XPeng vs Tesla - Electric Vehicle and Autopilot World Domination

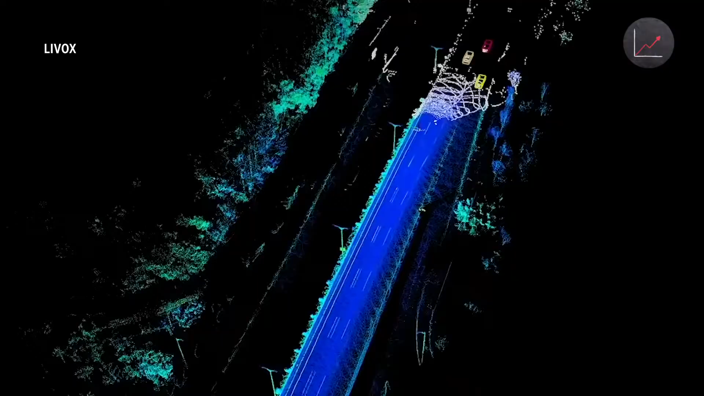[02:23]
LiDAR is expensive, typically costing about $1,000 a piece. And Xpeng's latest car will take two.